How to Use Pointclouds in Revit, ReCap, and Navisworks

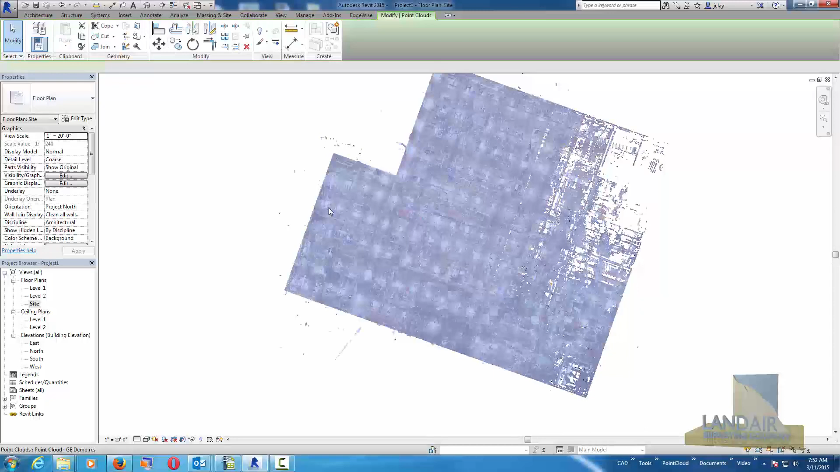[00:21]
but we're going to rotate this so that one of the walls is perpendicular or parallel to the bottom line so that we can cut sections and things like that easier. Here I'm going to do it just real quick and Revit step into the bottom.
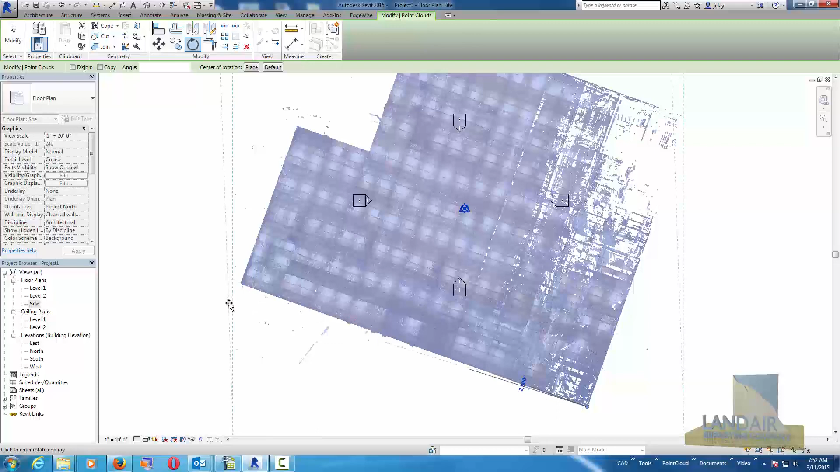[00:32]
Revit finds the wall and then I can just rotate around until I'm parallel with 90 degrees.
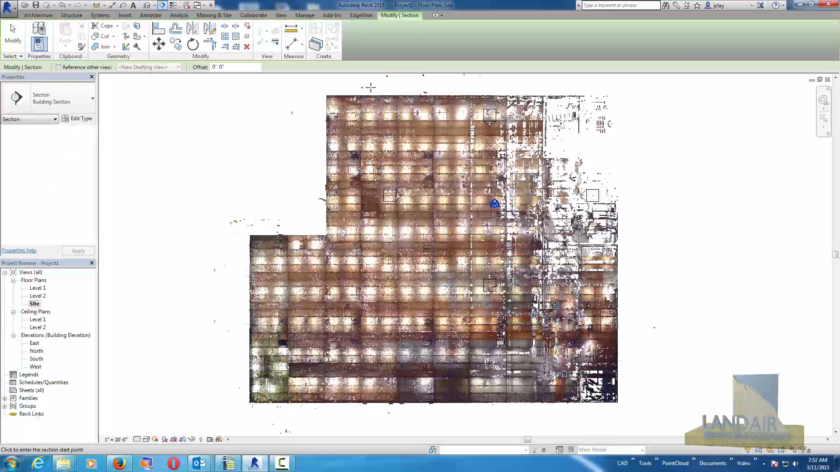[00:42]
So now we need to set up our levels so we can cut a section and take that section near the insertion
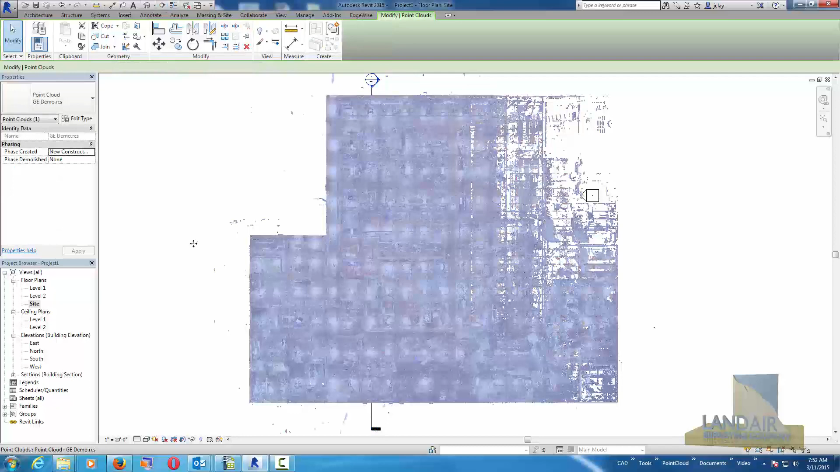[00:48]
point where we can take a look at each one of the levels.
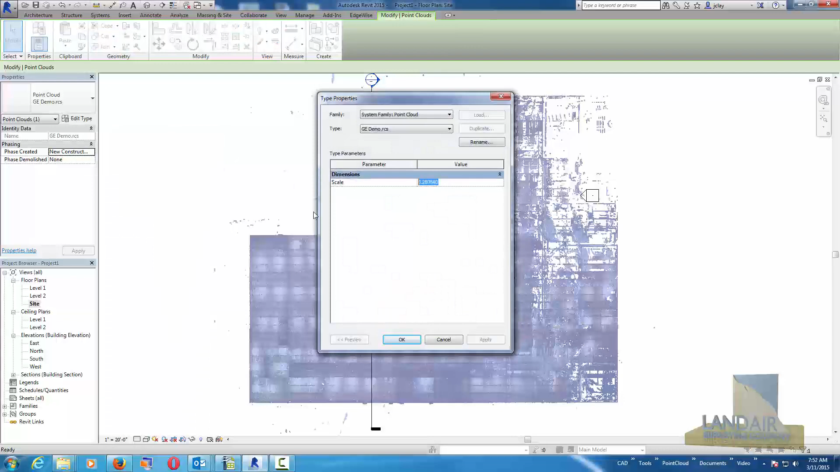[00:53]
One thing I wanted to do too is show you that when you insert a point cloud, Revit automatically thinks the point clouds meter so it goes ahead and scales it to get it to feet.
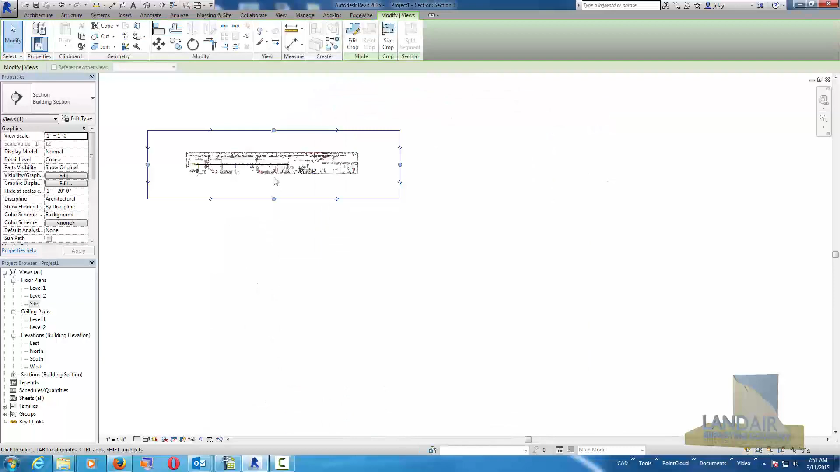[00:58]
So that's important to keep your Revit clouds in metric so that the Revit can handle it itself.
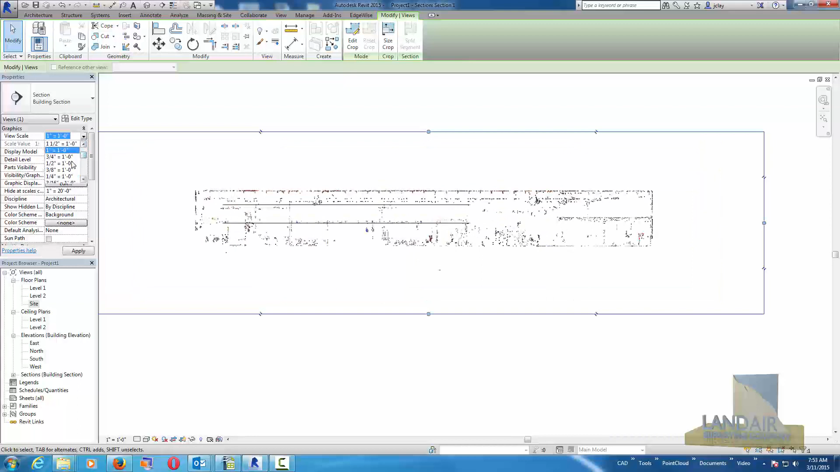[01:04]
Here I've gone to the section view and we'll change the scale so that we can take a look at and move the levels to get those set real quick. And just grab the end and pull them out to expand the area.
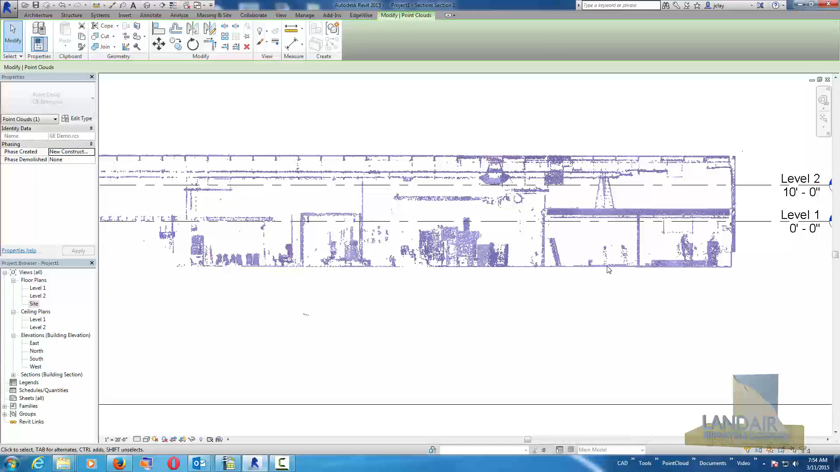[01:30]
And we can move the cloud up to level zero. In the future the origin will be set once we get the cloud fully processed so that when it pops into Revit you should use origin to origin and not have to move it. Zero should be whatever we've decided that point to be.
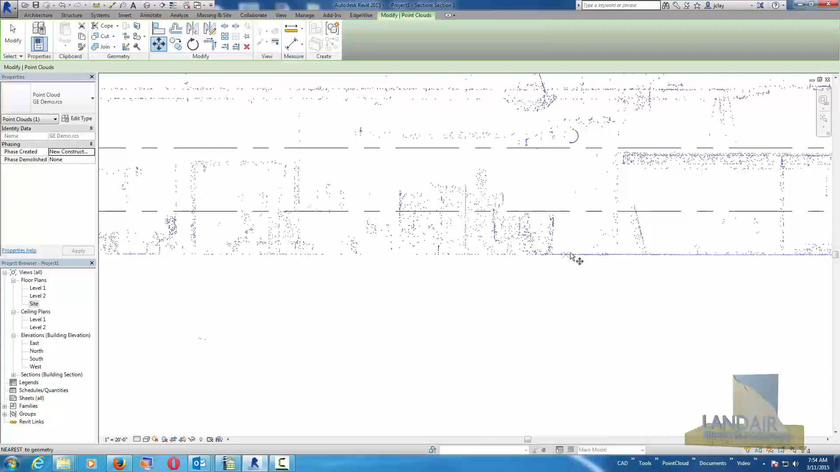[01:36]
But here I'm going to move it up so zero now equals what Revit says zero is. And we'll pull this level up just to the mezzanine here. Revit does a pretty good job at snapping to the point cloud, finding actual planes and things in the point cloud.
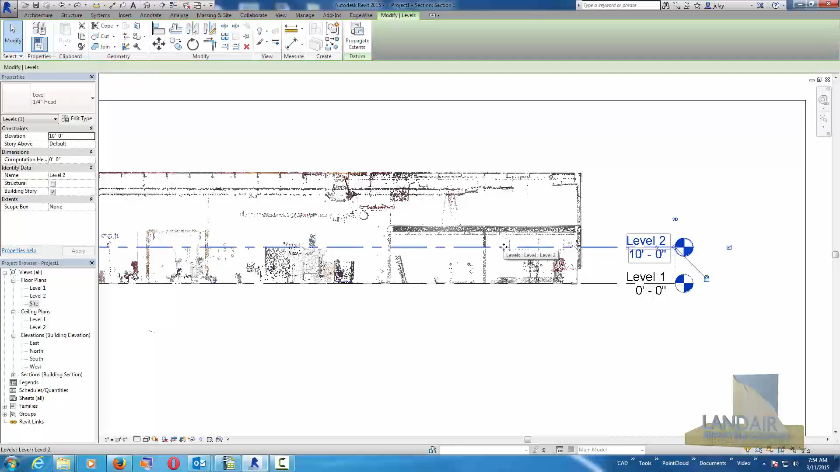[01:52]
But we usually do it and then zoom in and help it find it a little better. Here you can see we scan from below and above.
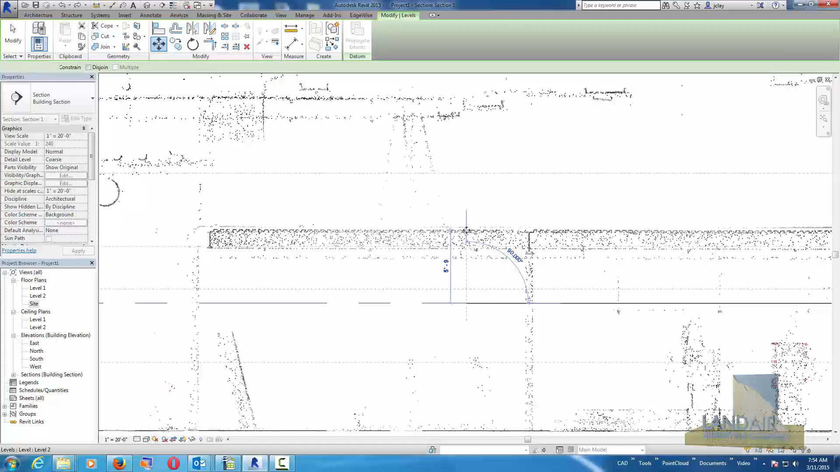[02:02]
So we'll just move that up until we get to the upper line work.
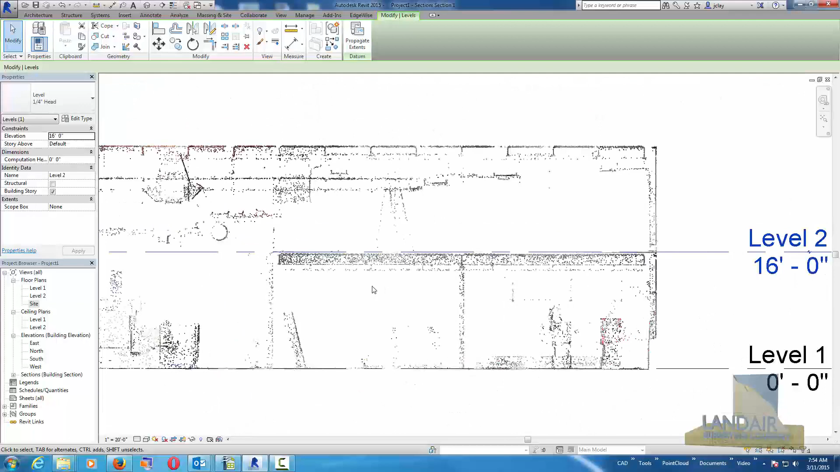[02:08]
Point cloud on that. And then we'll copy this up to make a new level out of that for the roof.
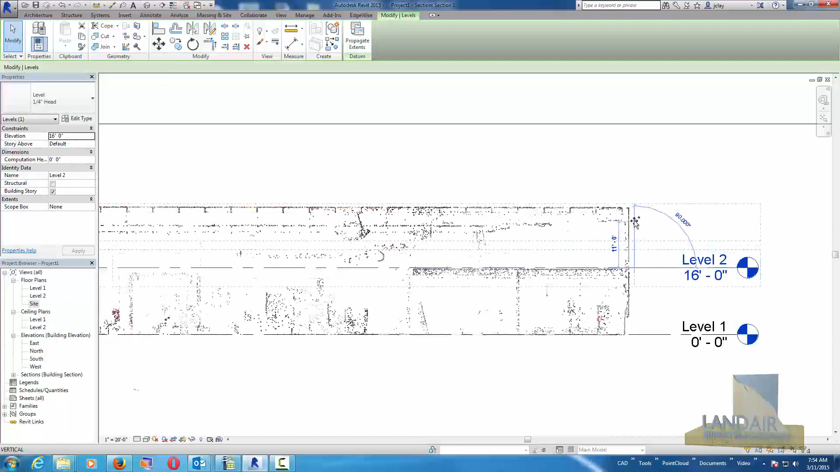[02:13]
And again it snaps to it pretty well.
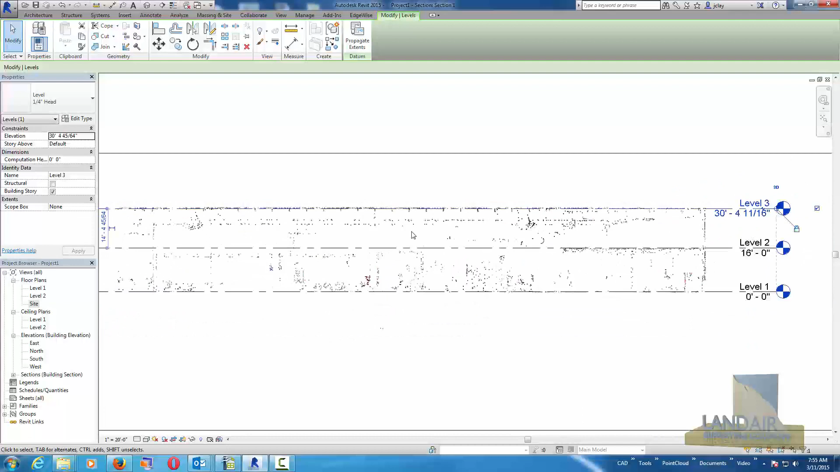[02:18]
From that point we've got Revit set up with those levels.
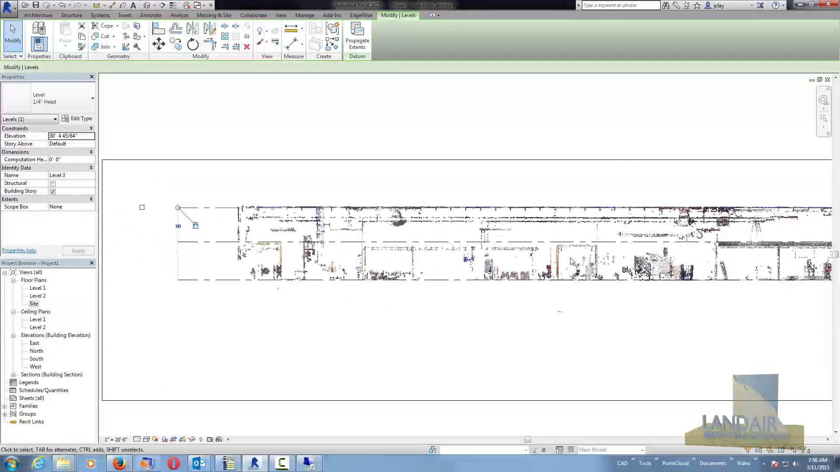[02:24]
I think the next thing we probably need to do, and you can see as you zoom in and out, that Revit loads points.
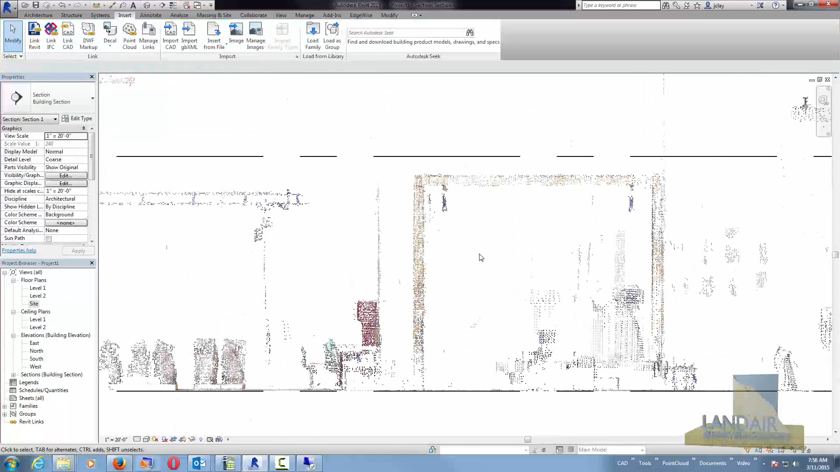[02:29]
It will not load all your points. It just has a limited point cloud engine.
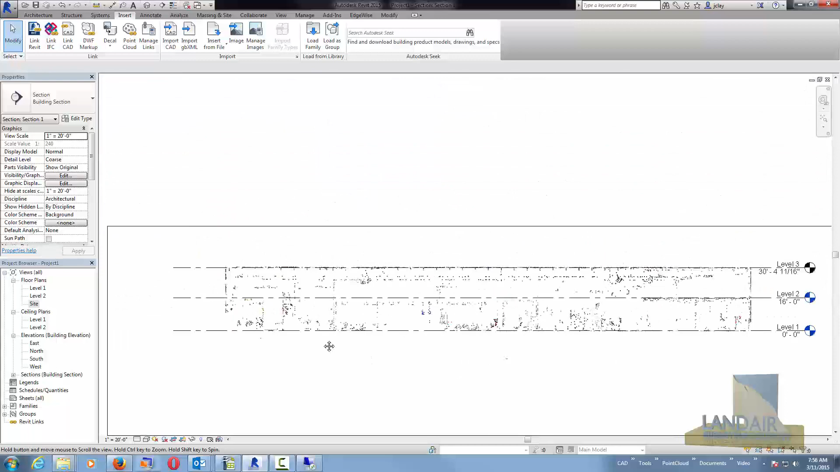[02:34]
But all softwares do. They have to have a specialized engine to load everything.
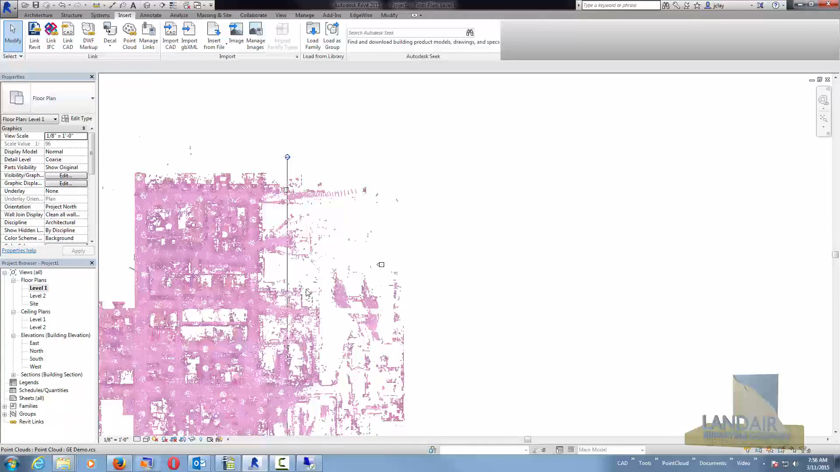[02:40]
So this is not unusual. Here you can look from the top. And you can see now level one shows from the view range. It'll show kind of what the floor looks like.
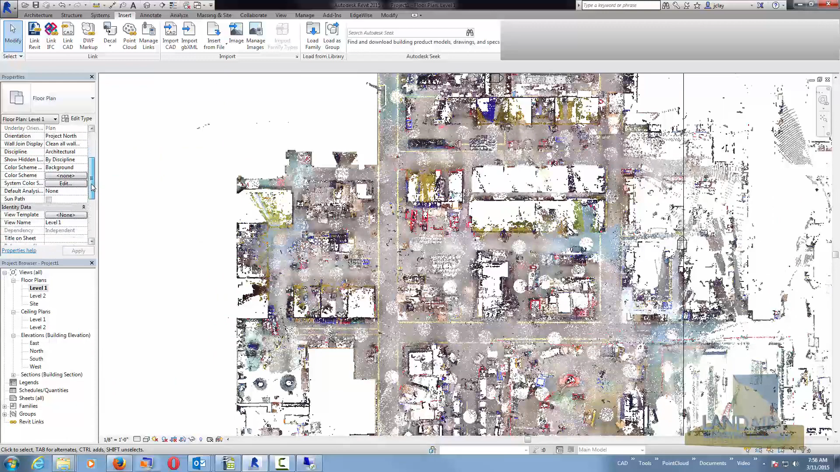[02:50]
And what we'd like to do is we can make a quick floor plan with the point cloud just by changing our view range just a little bit. We're going to bring the view range up off the floor so you can't see that floor. Maybe here we'll just put it a foot. And now the floor is gone. So you can see the walls and everything. And you won't see a full thickness of the wall because we have not scanned the exterior yet. But once we scan the exterior, when you do this, you would see the full wall thicknesses all over also. By just making that. And we'll cut another section we may use later across the other axis.
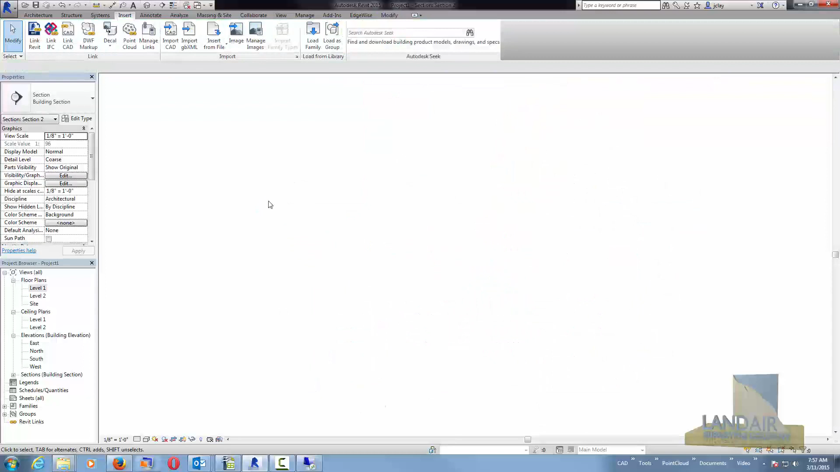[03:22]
And you can see that, just taking a look at it, you can see the levels are still set where we had set them before on the ceiling and the mezzanine level.
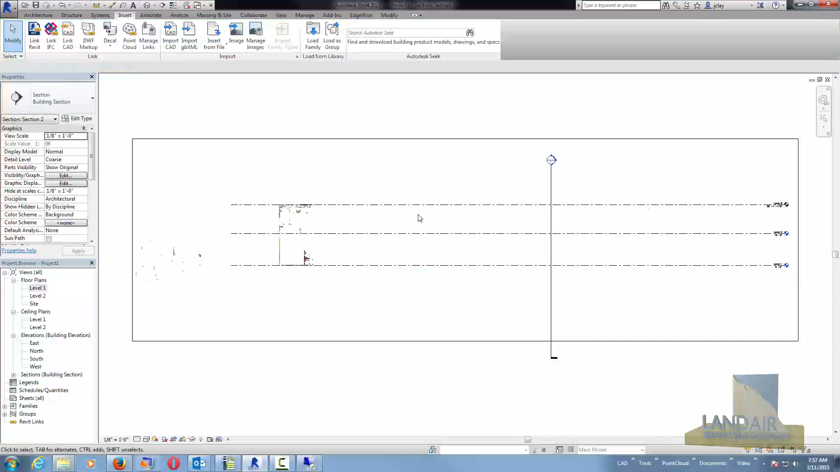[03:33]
And this is just another view of the point cloud itself.
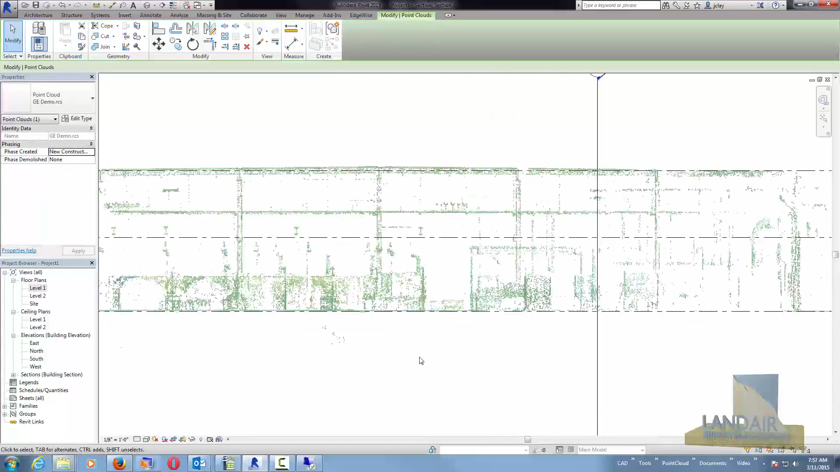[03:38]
You see we cut it right through the middle. The floor undulates some so it won't be level right this second.
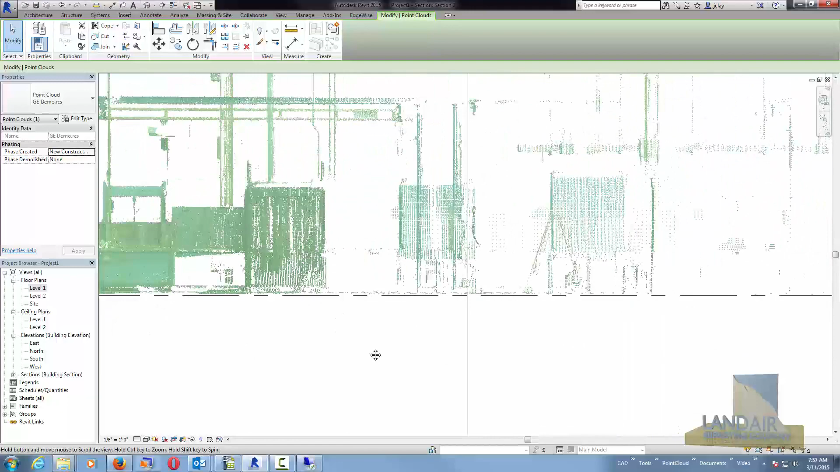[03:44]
Once we get our survey control in tied to this cloud,
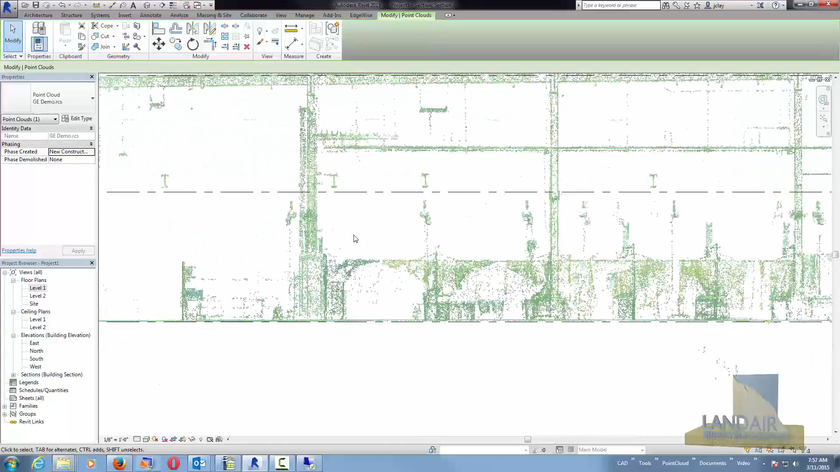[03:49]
it'll completely flatten the floor as much as the floor is actually flattened in real life.
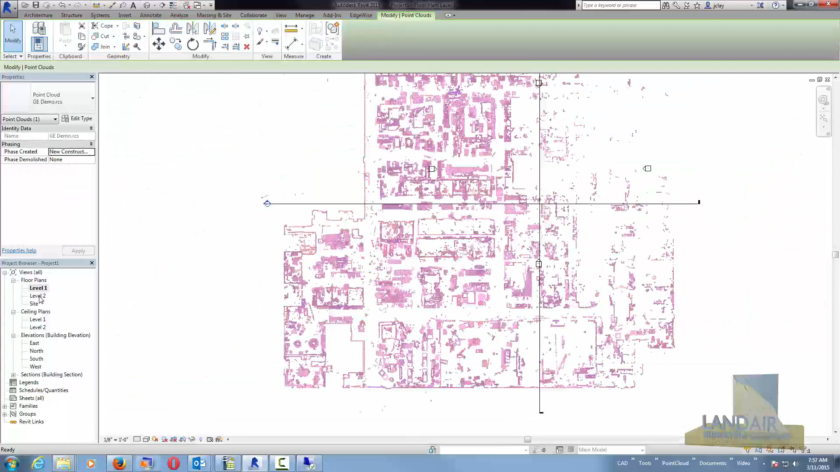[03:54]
But we'll see what that turns out to be. Again, back to the top. And one thing we probably need to do is go ahead and see level two here. That's what the mezzanine level looks like. We need to go ahead and set up our grids and columns, column lines.